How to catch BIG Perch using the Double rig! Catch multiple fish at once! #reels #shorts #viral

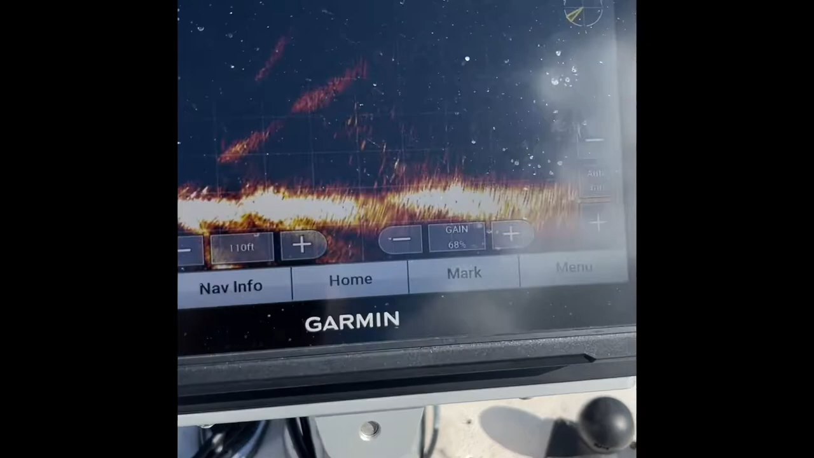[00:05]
We're here on Lake Simcoe today we're looking for some uh some perch some nice fall run perch um we've we've found we found some here with the live scope see that's a whole massive school in there and
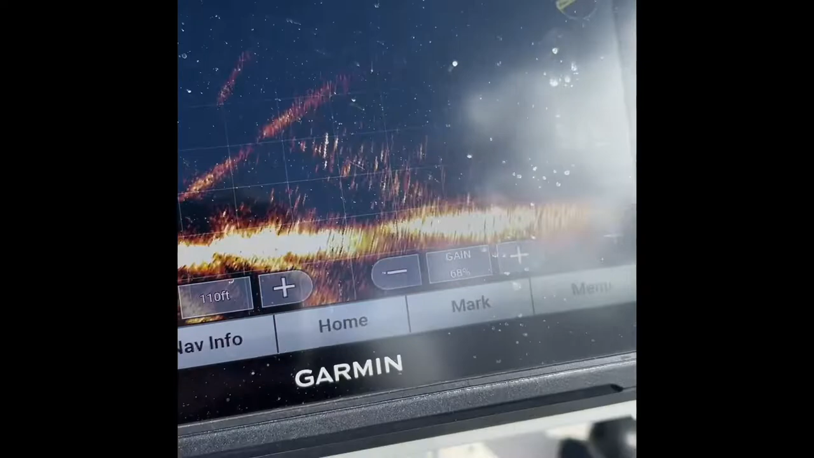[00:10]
we've hooked into a couple decent ones so far and what we're using is uh we've got the double rig set up so we have it's a drop shot rig so the